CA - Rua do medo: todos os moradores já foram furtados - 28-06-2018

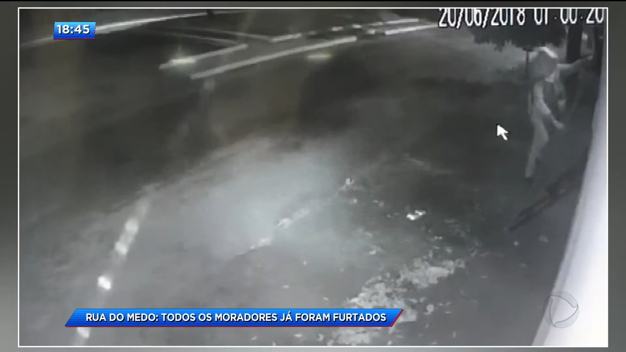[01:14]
O bandido coloca a escada no muro e usa uma chave para desparafusar as câmeras.
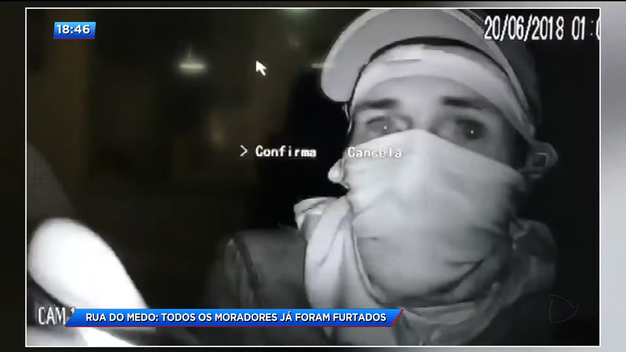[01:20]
Mesmo com um boné e parte do rosto coberto, é possível ver o ladrão. A ação durou poucos minutos. Vocês têm vontade de mudar daqui por causa dessa onda de roubos aqui?